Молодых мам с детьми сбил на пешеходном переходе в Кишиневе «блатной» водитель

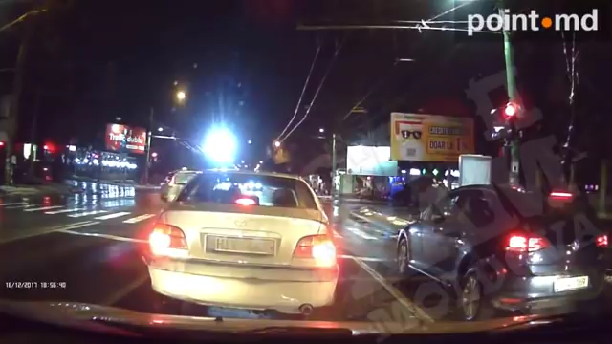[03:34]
Две девушки начали переходить дорогу. Естественно, на зеленый свет. Двое были с детьми. И снизу на красный свет пролетал автомобиль. И сбил обоих, даже не останавливаясь. При этом пострадали... Две женщины пострадали. Четыре человека пострадали. Две женщины и два ребенка. Одному ребенку около года, а второму около двух. Ребенок один вообще вылетел на проезжую часть.